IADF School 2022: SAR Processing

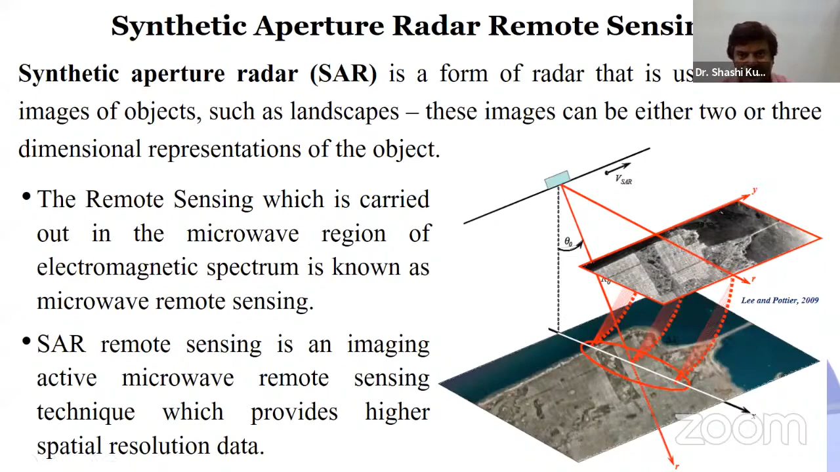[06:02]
so that the bright and dark patches are providing the backscatter information based on the scattering behavior from the individual targets. Now, when we are talking about the microwave bands, so there are different microwave bands.
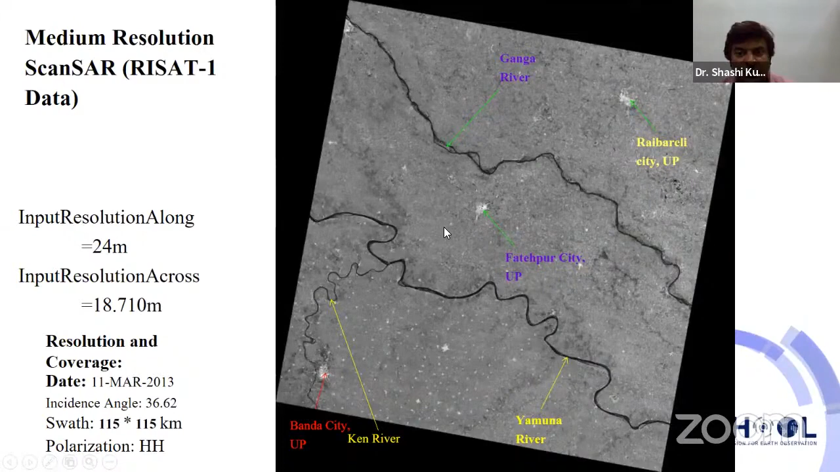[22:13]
so that these kind of features are appearing very, very bright. Now the agricultural land and the vegetation covered area, they are showing the moderate to dark scattering based on the scattering from these features. Now another mode of data acquisition is the strip map mode.
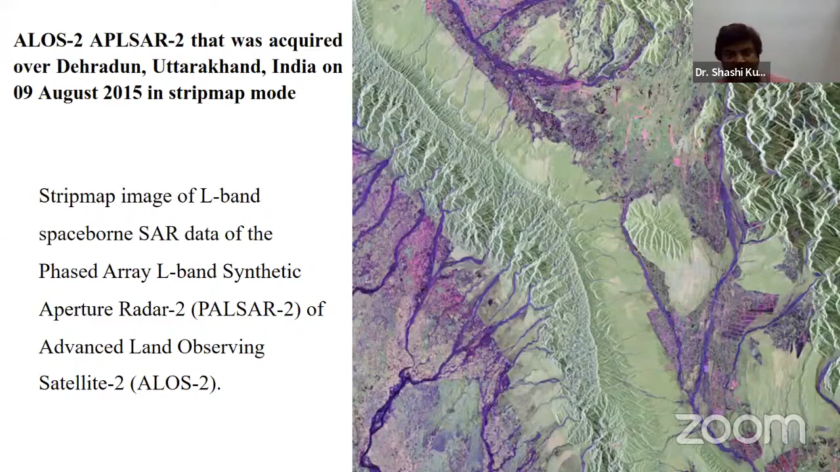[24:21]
the surface scattering or odd bounce scattering. So based on that, one can easily find the information of the different objects. So generally, quad pole data set or the different quad pole data set is the data set which will be having all the four polarimetric combinations. The data set is acquired in generally in strip map mode.
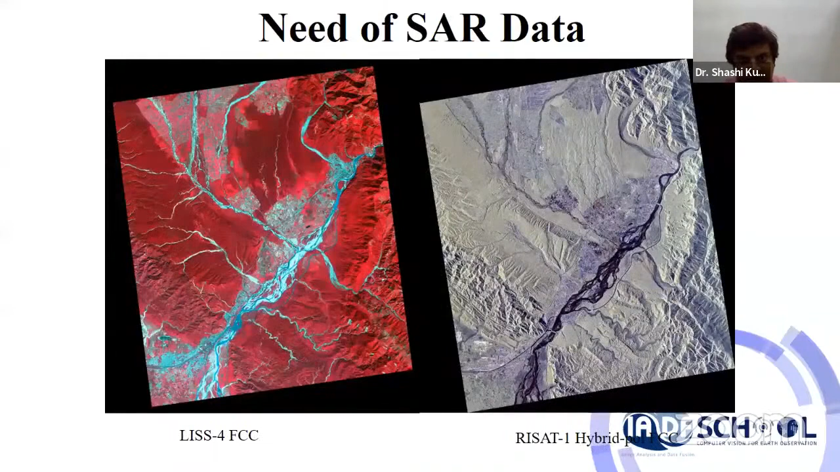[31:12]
So now I took a subset from both the data sets. So this subset was taken for this area. This area, one band was taken. Now one band of the LIS-4 data set and one polarization of the RI set 1.
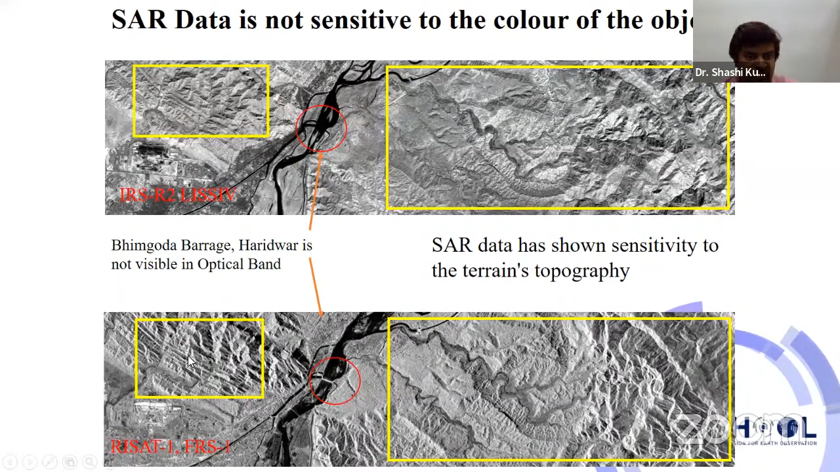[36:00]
Similarly, in the left side image also, you can see the similar information, like enhanced topographic terrain topography is highlighted in the SAR data set. So the two advantages we had seen in the feature identification. Another advantage of SAR data set is penetration capability.
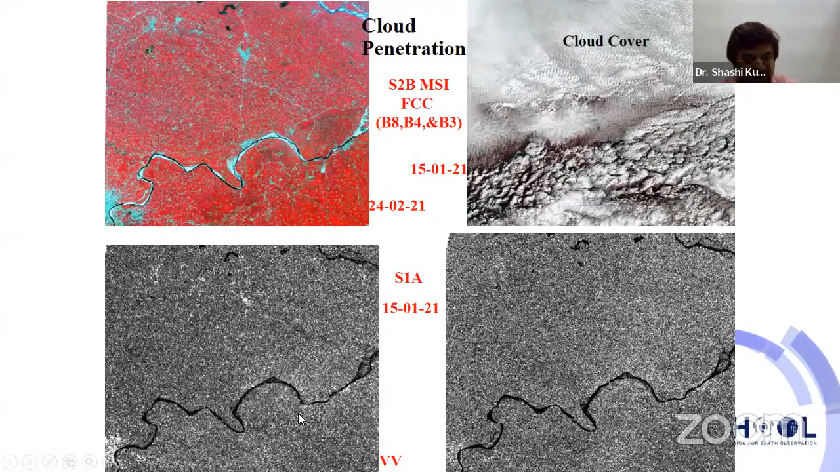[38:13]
Now, but when the for the same date when the Sentinel-1 data was acquired, so for that day you can see that it can easily penetrate through the cloud cover and it is providing the ground information. So this cloud penetration capability is an added advantage of the SAR data sets. Now we are going to see the SAR geometry, because when we are going to process the SAR data set, so geometry is going to play a very important role, because some geometrical parameters are also used in processing the SAR data set. So first we are going to see the this is an airborne sensor.
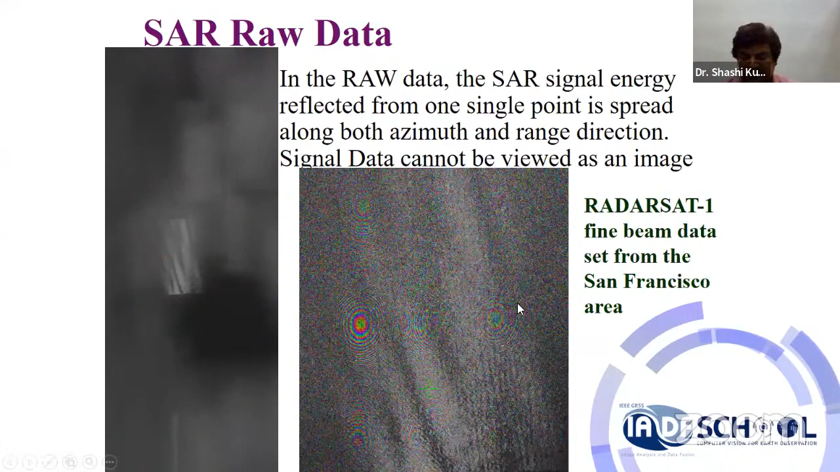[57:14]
So there will be requirement of the focusing of the data set or the compression of the data set in these two directions, in azimuth direction as well as in the range direction. Okay, so there will be data focusing or data compression in the range direction as well as in the azimuth direction to get an image.
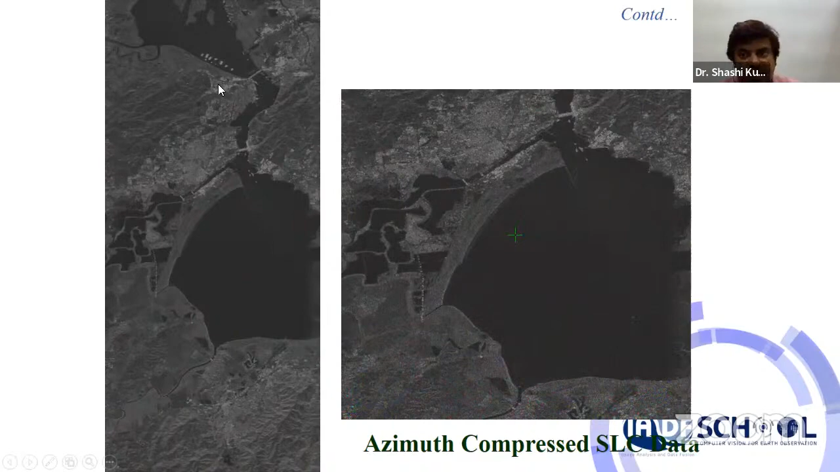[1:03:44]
So after azimuth compression, so here you can see that the clear information of the different targets like water body and other objects, land and undulation in the terrain, that could be easily visualized, okay, in the compressed data set.
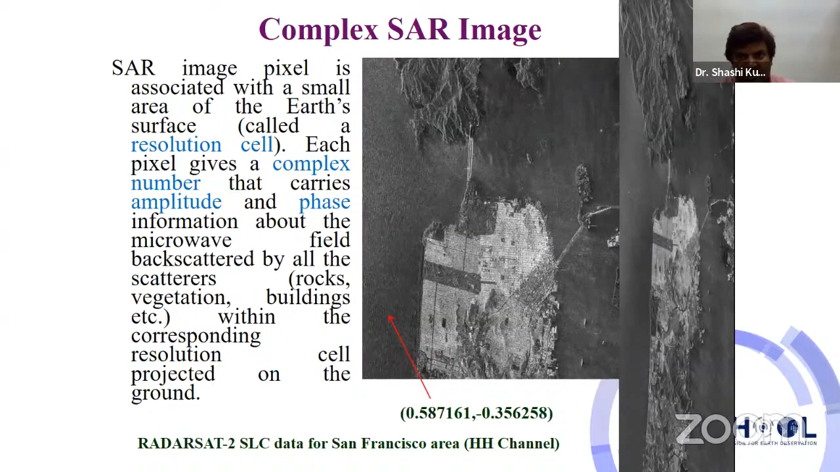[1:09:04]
In the single loop complex dataset, each and every resolution cell will be represented by the complex number. One will be the real channel, another will be the imaginary channel. Okay, so both the values will be there for each and every resolution cell. And we are going to generate the amplitude image from this from these values. So the amplitude data set will be the square root of square of the real component plus square of the imaginary component,
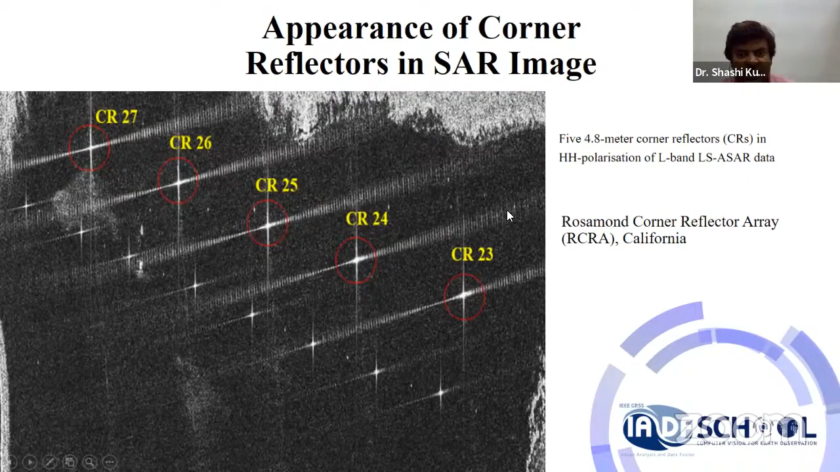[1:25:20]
LS-SR sensor, that is the airborne sensor, which is acquired over the Rosamond corner reflector array. So, like here, after getting the values, analysis is done, and the calibration constant is derived.